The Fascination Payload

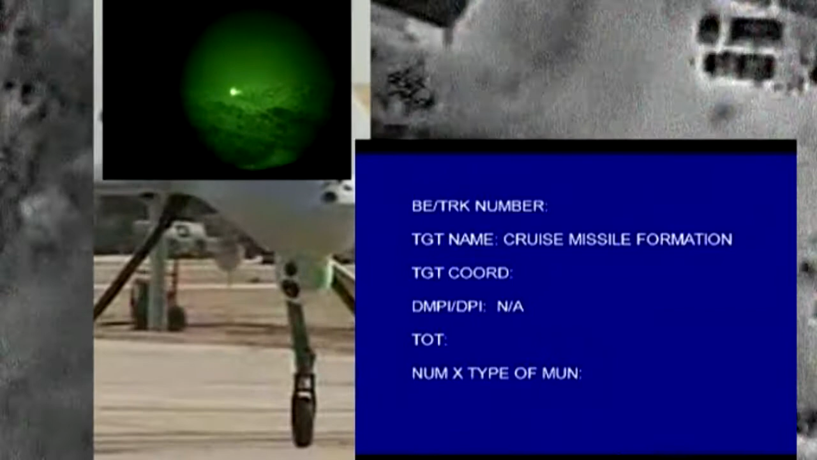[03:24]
Do you see those? Yes. I do. Got a vehicle moving out. One of the vehicles is moving right now.
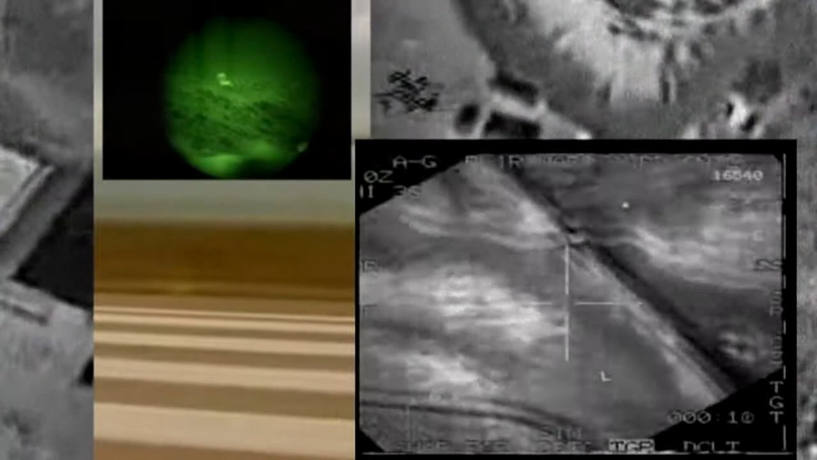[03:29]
Now you are clear to engage. Good. Clear to engage. Stand by. Do not engage. Do not just monitor.
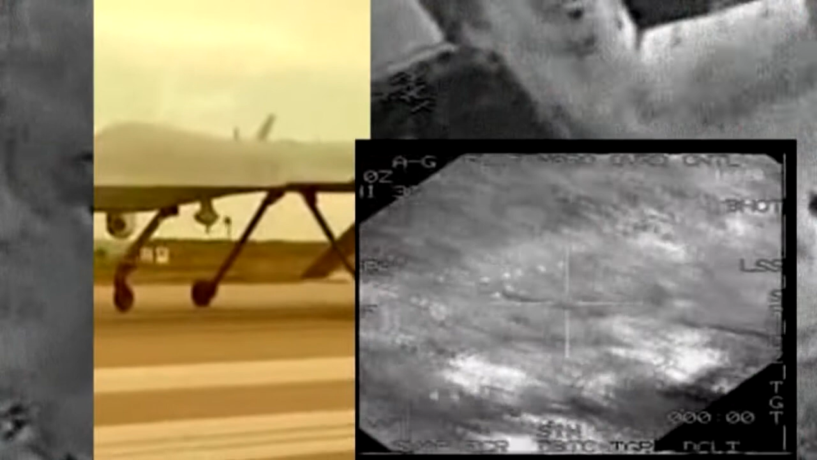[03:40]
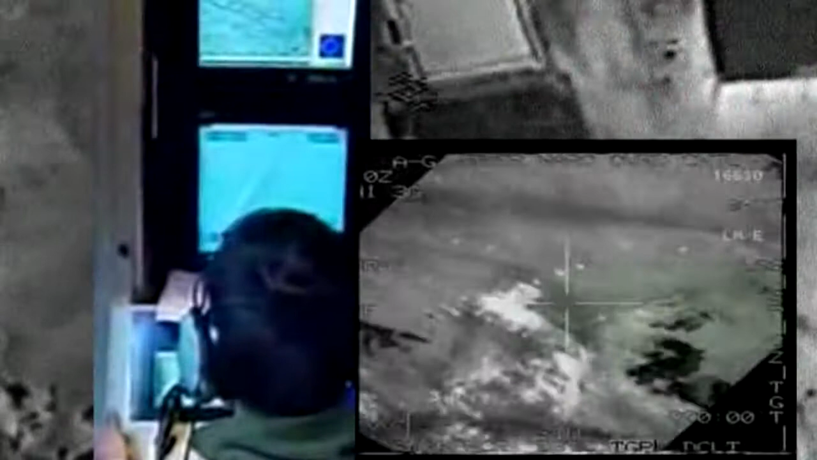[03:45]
Roger, you are now clear to engage the moving vehicle.
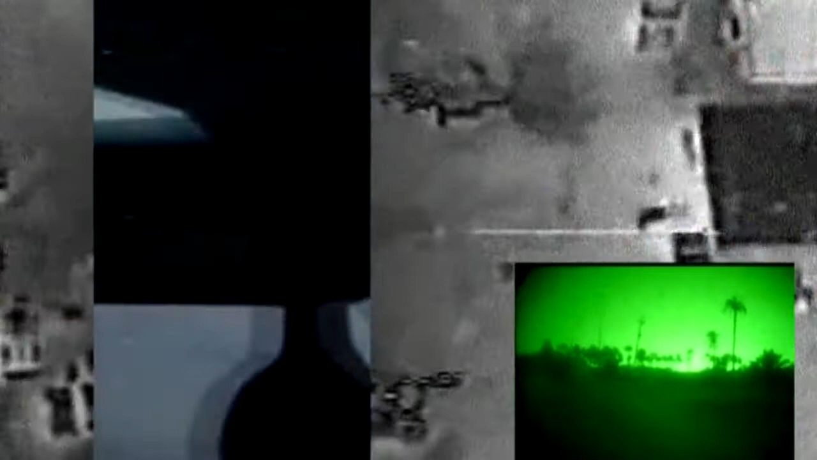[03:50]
Any personnel around you, see? Yes, sir,
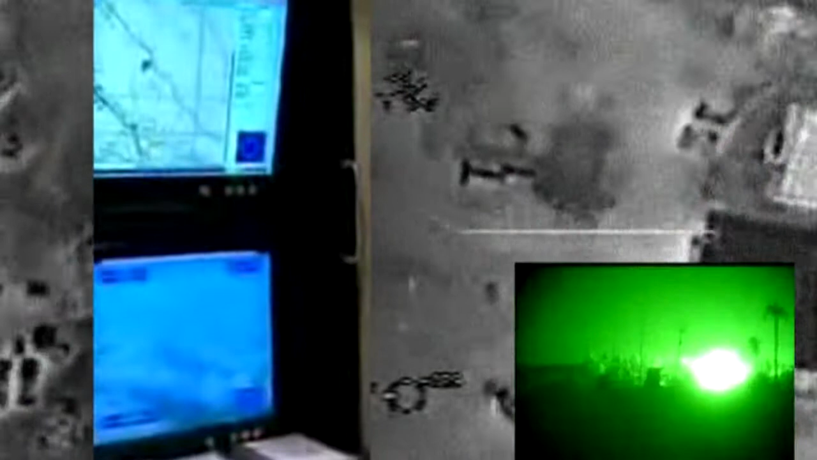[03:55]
personnel. Clear to engage us also.
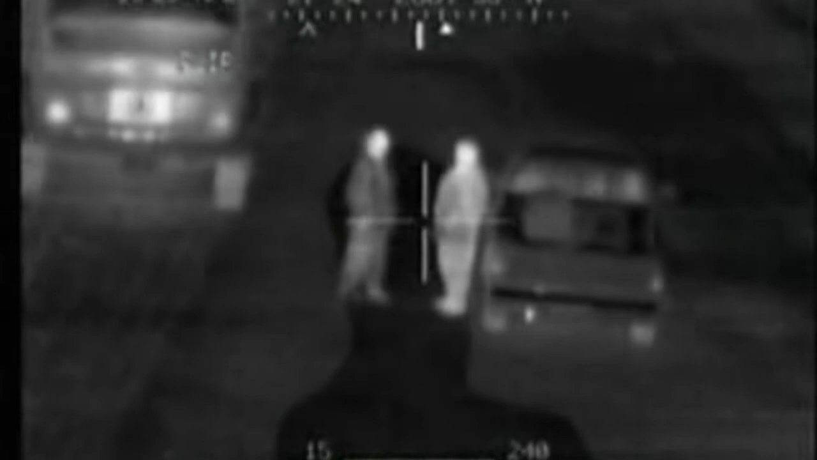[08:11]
That guy just stopped. Over there, just went into his truck. Okay. Now he's running off into the field. See this? Yep.
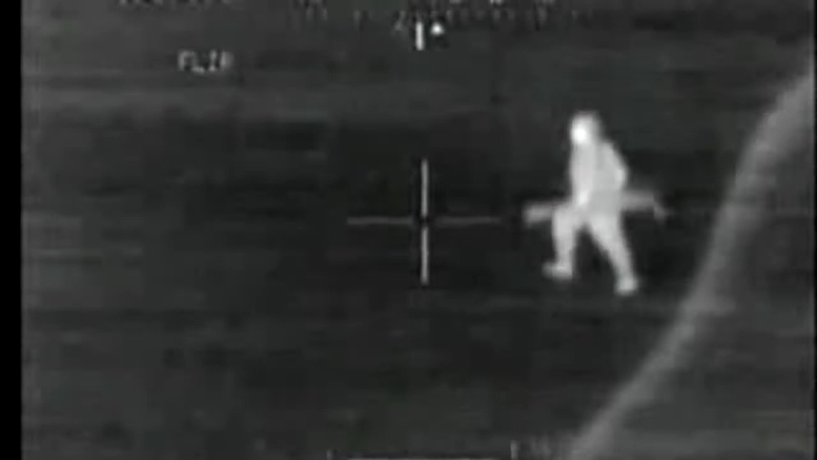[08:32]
I got a guy running, throwing a weapon. Smoke him.
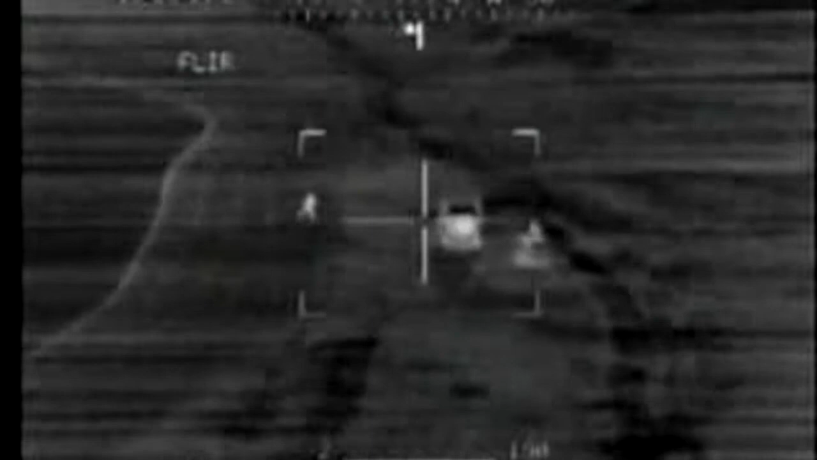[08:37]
Over by the other side, he just dropped the weapon. I'm engaging. Over that.
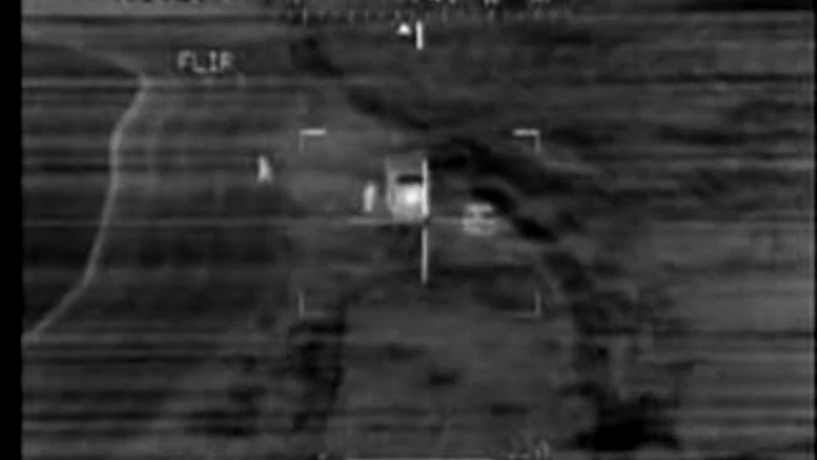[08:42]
Are we one in line? Show me the gun. Get the guy in the field. Get the guy in the field.
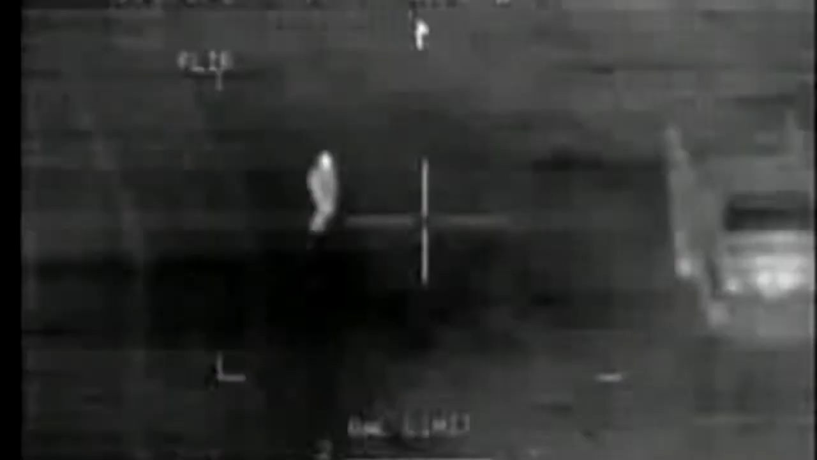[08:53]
He threw it off in the field. He's running back to his vehicle.
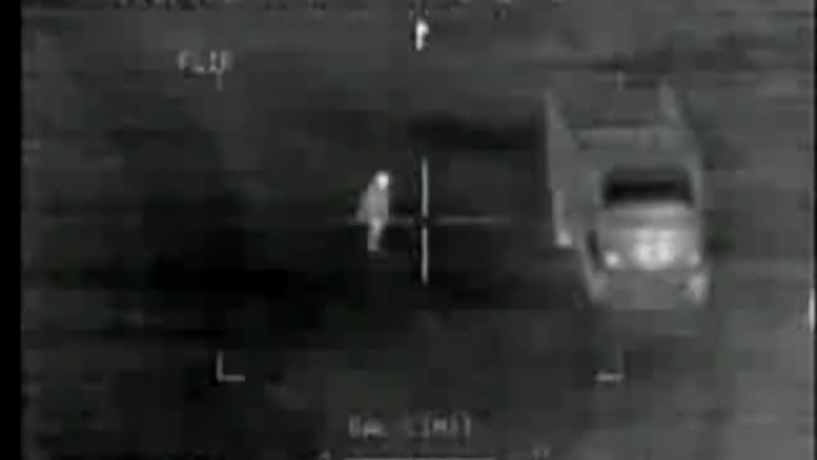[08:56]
Clear to engage or no?
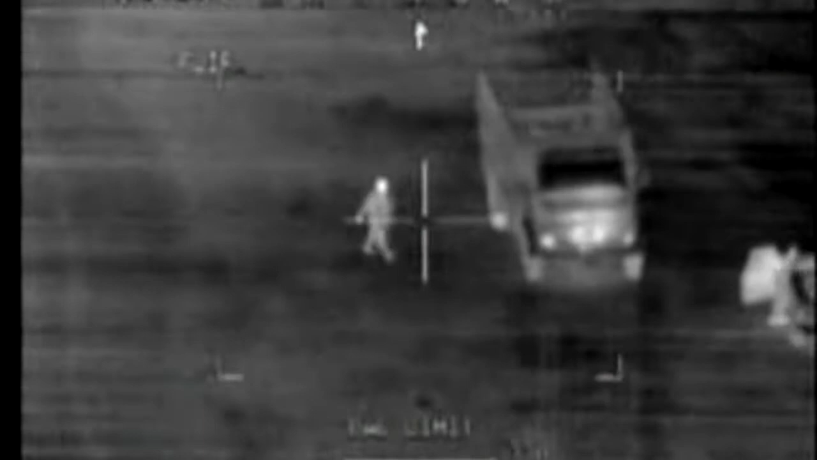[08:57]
Stand by. Ready to start to his weapon.
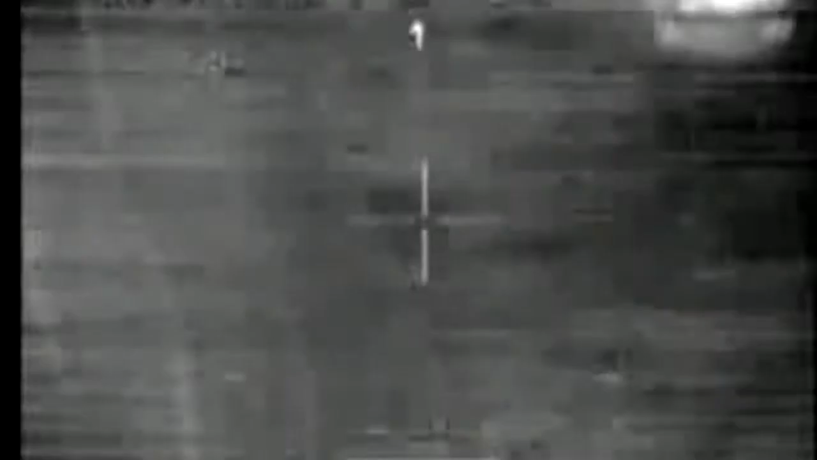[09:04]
He's in the vehicle. He's getting in the vehicle. Recon 6, Viper 6. Viper 6, recon, Mike. Yeah, I've got the, personnel throwing weapons on the field, running back into the vehicle. Viper 2-4 spotted him. He's going to be engaged this time. Roger, that's in the same location.
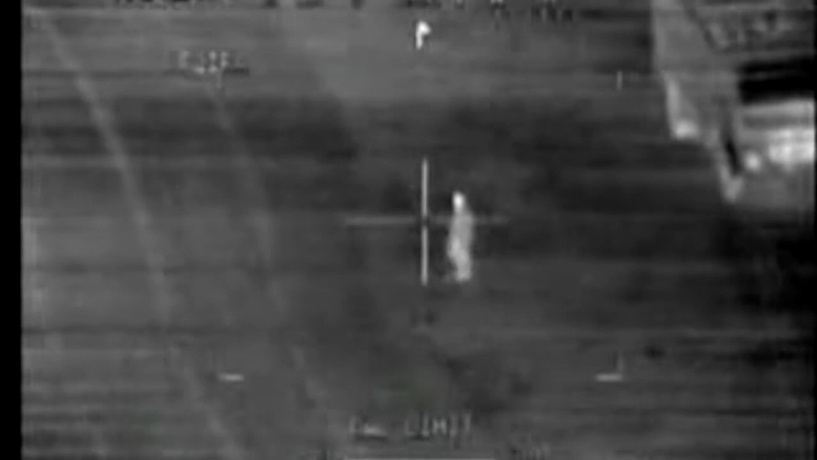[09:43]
Just south of my location. If he goes back out there, he goes towards it. Roger, can you work it through? See what he does. Wait one, he'll pass it up.